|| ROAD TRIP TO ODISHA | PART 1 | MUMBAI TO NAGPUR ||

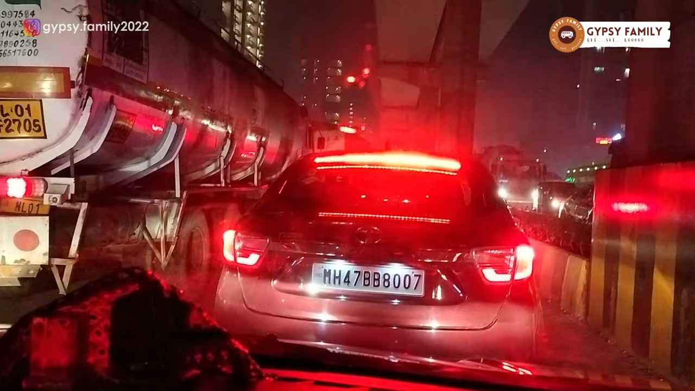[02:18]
पूरा भरा हुआ है रोड रोड का दोनों लेन इधर भी ट्राफिक और इधर भी �
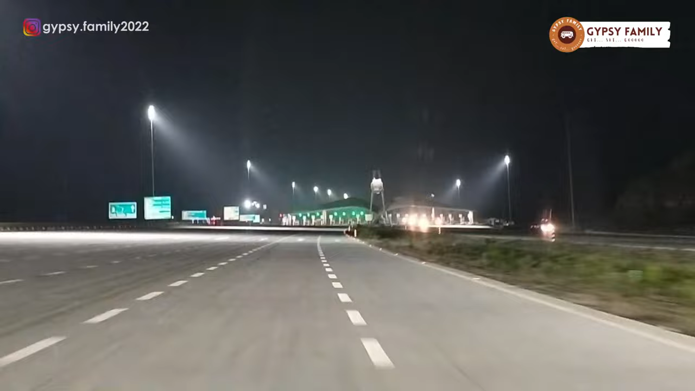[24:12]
पर जोग आखिरकार पहुंच गए हमारे यात्रा के अंतिम पड़ाव पर यह समधी महां तो यहां पर हम लोग डोल भरके
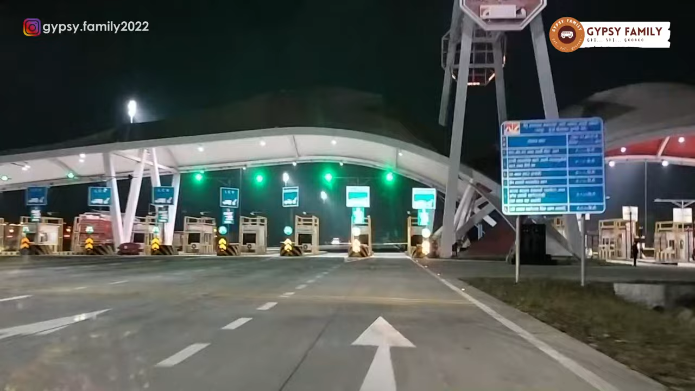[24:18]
आगे नागपूर तक निकल जाएंगे तो अभी टाइम हो रहा है रात का आठ वजए और से रिड़ी से
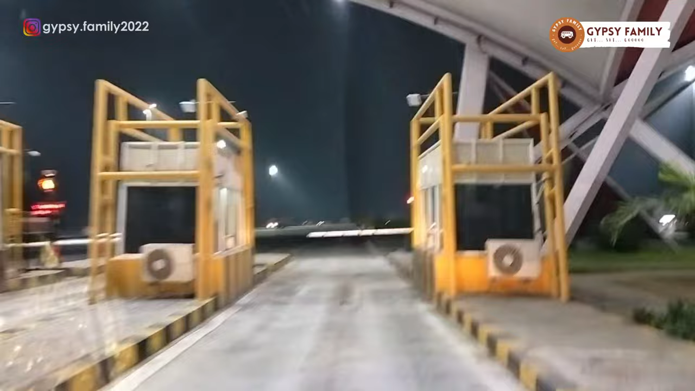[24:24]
नागपूर यहां तक का दूरी हम लोग 6 गंटे में पुरे किये अभी हम लोग